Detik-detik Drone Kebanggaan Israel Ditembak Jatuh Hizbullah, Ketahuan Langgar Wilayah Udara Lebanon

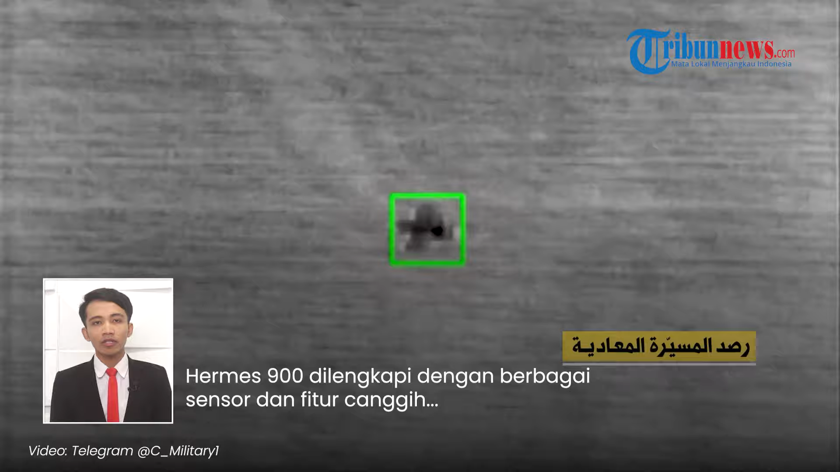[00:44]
dengan berbagai sensor dan fitur canggih termasuk kamera elektrooptik hingga sistem
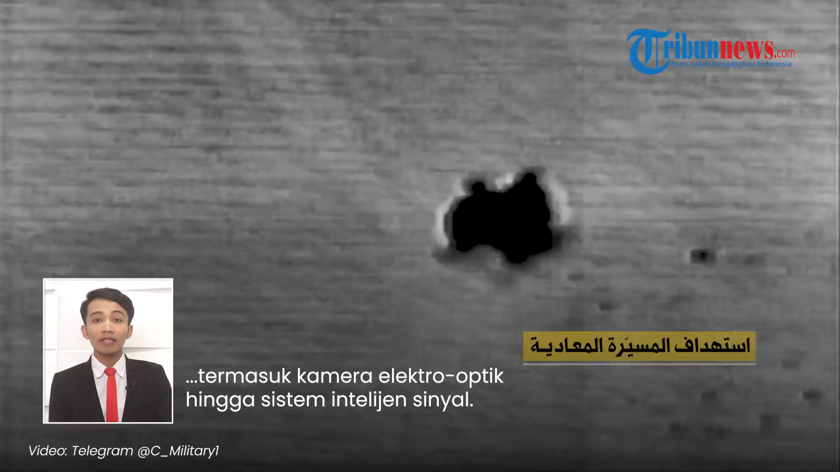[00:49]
intelijensinya Angkatan Udara Israel mulai mengoperasikan drone ini pada tahun 2014